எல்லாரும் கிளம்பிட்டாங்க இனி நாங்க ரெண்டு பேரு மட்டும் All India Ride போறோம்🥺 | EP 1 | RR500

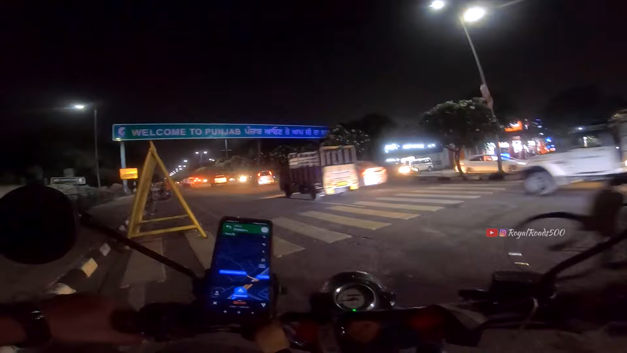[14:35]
இந்த பக்கம் பார்த்தா பஞ்சாப், அப்படியே இந்த பக்கம் திரும்பி பார்த்தா சண்டிகர்.
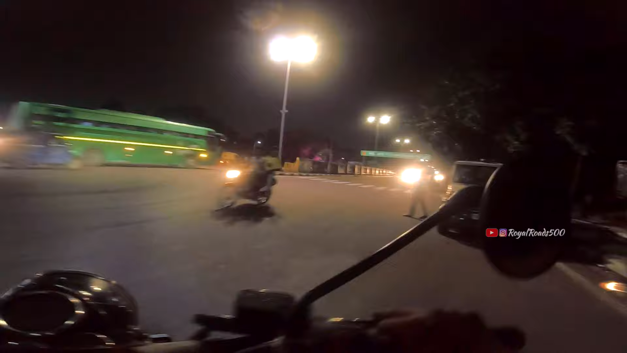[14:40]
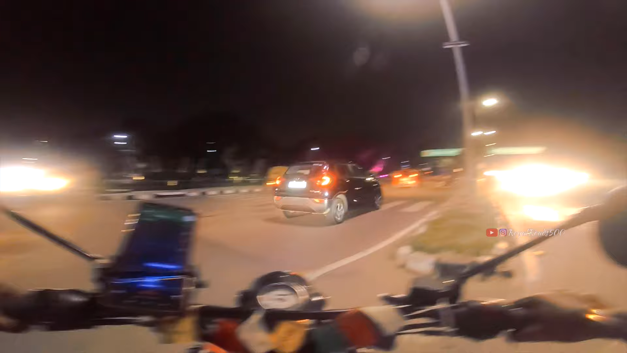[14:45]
சண்டிகர் வந்துட்டோம். இவ்வளோ குயிக்காக பஞ்சாப்லேருந்து சண்டிகர் வந்துட்டோம் பார்த்தீங்களா, செம்மல்ல.
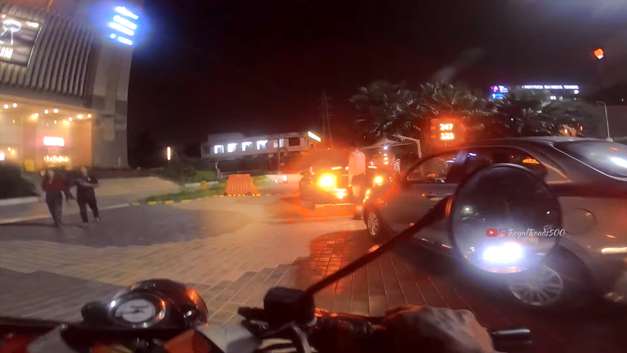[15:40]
இந்த மாலுக்கு வந்து பார்த்திங்கன்னா நம்ம போயிட்டு கேஎஃப்சி சிக்கன் சாப்பிட்லாம் அப்படின்னு சொல்லி போய்கிட்டு இருக்கோம். பை